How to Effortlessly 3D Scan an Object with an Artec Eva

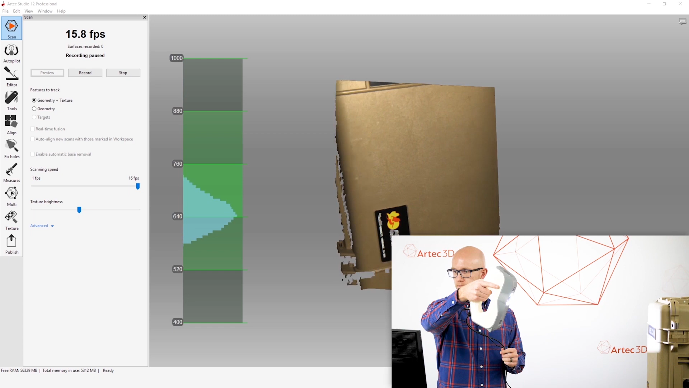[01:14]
But, the first thing I'm going to look at when I start my preview on the scanner is the distance meter. So, the distance meter is right here.
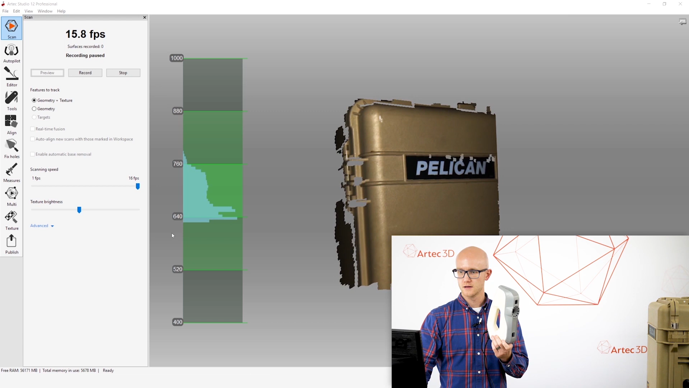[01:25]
And, what I want to do is make sure that this waveform,
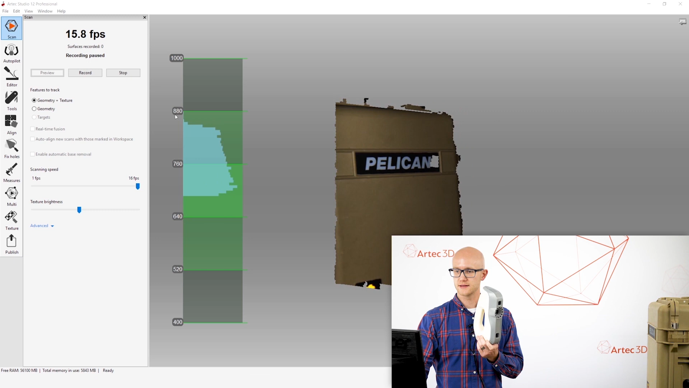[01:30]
which is what the scanner is seeing, that's the geometry that is being picked up by the scanner. I want to make sure that most of this, and sometimes depending on what you're looking at, this can be really long.
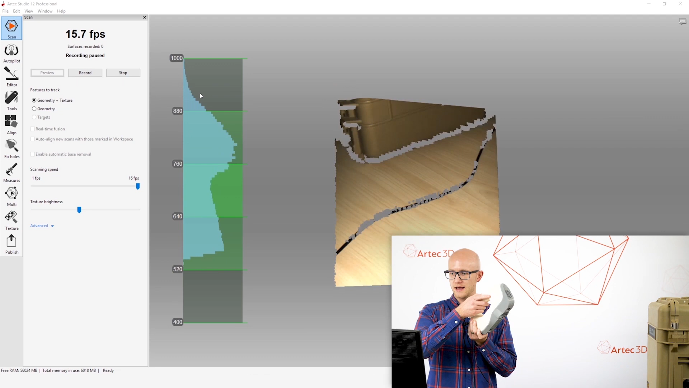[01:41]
If I'm at an angle, it's really long.
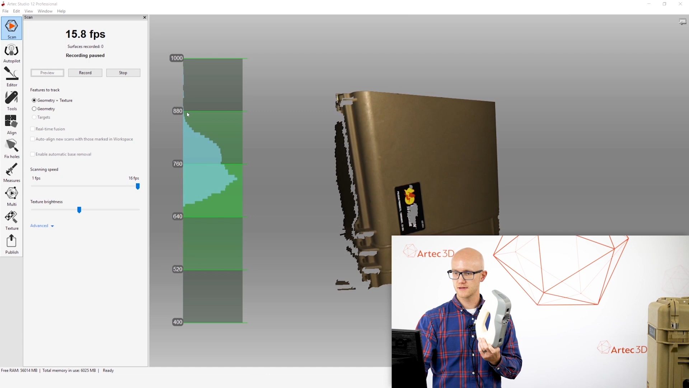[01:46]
But, you want to make sure that most of this is within these three center portions of this distance meter.
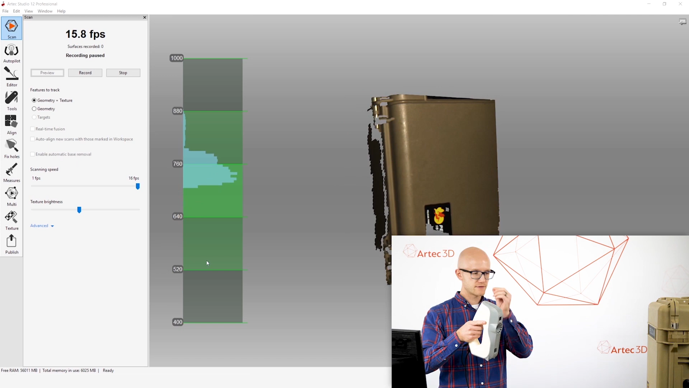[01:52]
The reason for that is, if you are really close, notice you just get a bunch of noise.
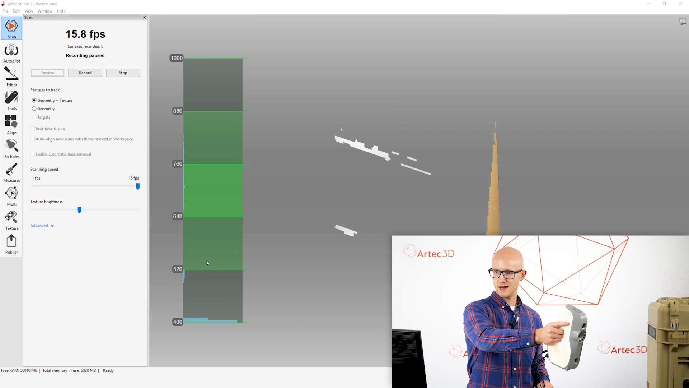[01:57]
The object kind of cuts off. If you are really far, same thing, it cuts off.
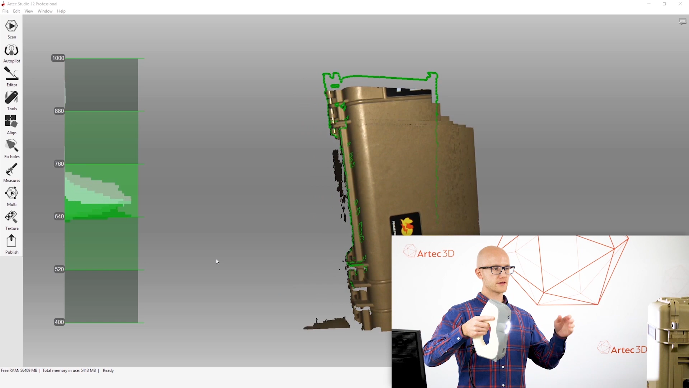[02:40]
So, if I start my scan here, one other key here is, since you have to watch that distance meter, you want to watch the screen and not the object that you are scanning.
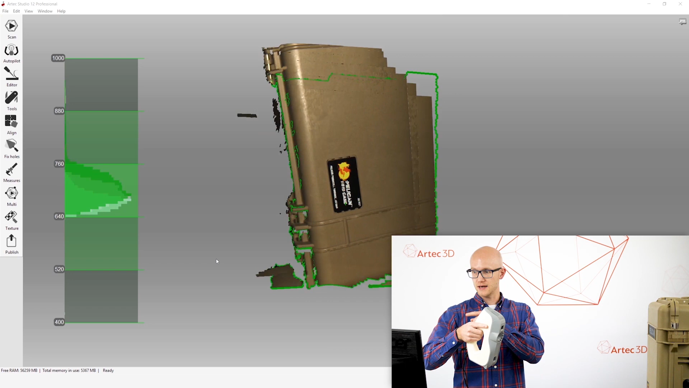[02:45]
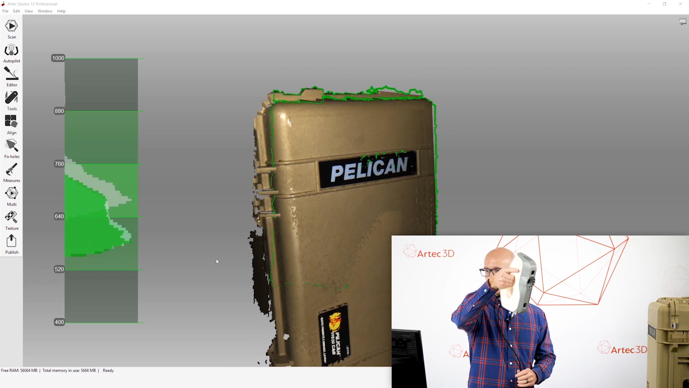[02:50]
Now, if I'm scanning over here, I'm watching my distance meter. If I look over here and then just start scanning, I might be okay.
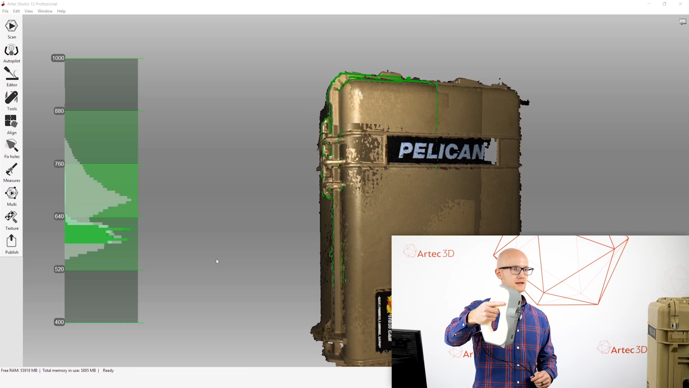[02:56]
It depends on the object.
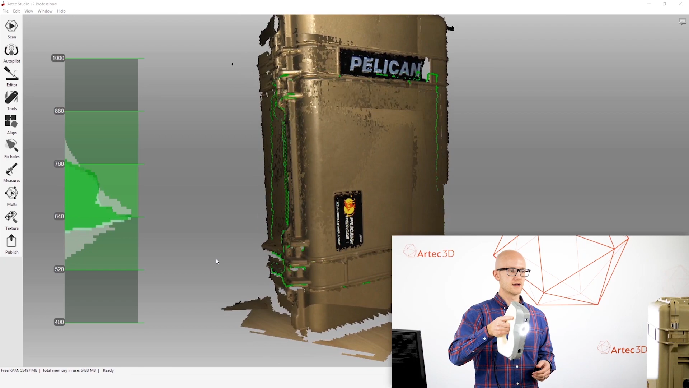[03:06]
But this is not typically what you want to do.
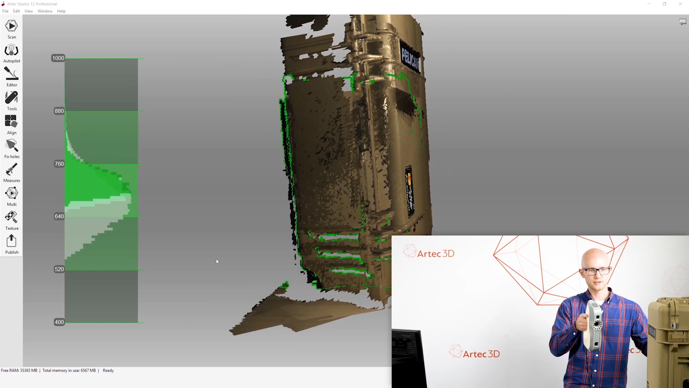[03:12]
You don't want to be watching your object and just walking around without watching the screen, because you have to be able to watch your distance meter,
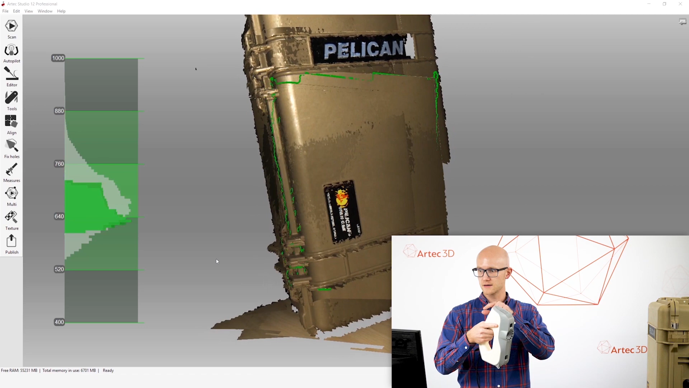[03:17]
and you have to make sure that your object is actually staying in the field of view.
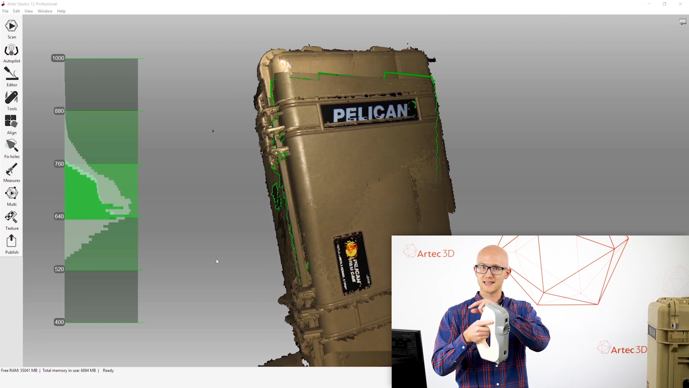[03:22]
All right.
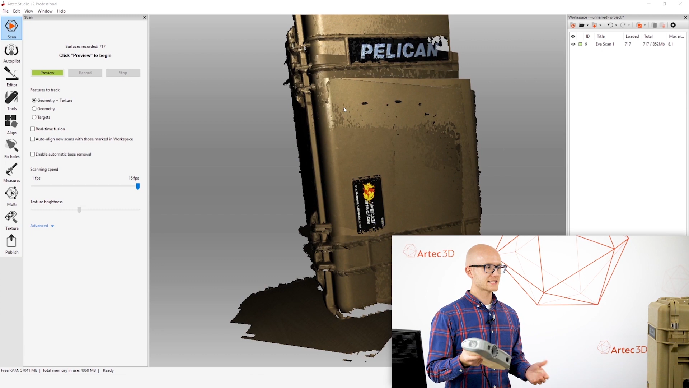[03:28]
The next thing is, while you're scanning, and I'm pointing this at the object while I'm scanning,
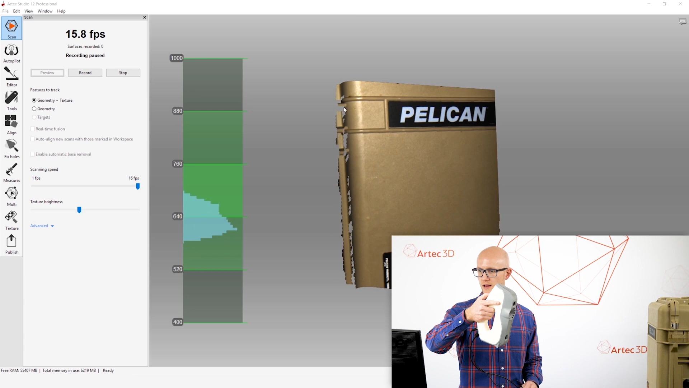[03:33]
I want to keep my arm and my wrist loose.
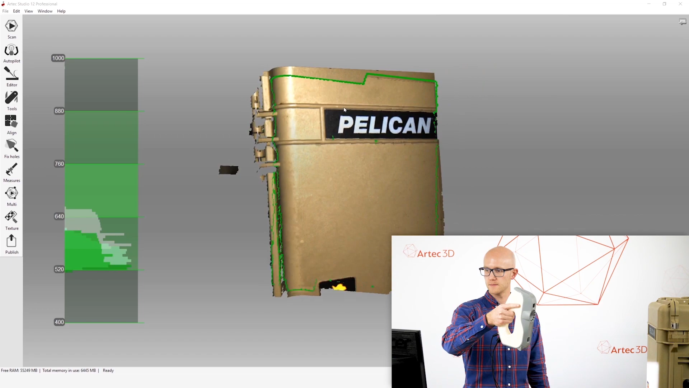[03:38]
And I just pointed this way too far there. But as I'm scanning and moving around,
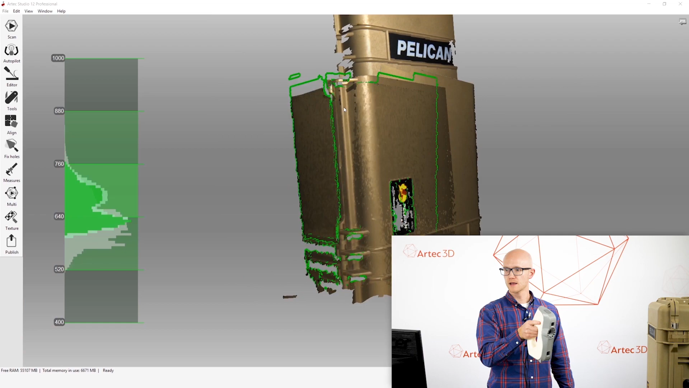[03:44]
you will get the best scan results when you're scanning from lots of different angles.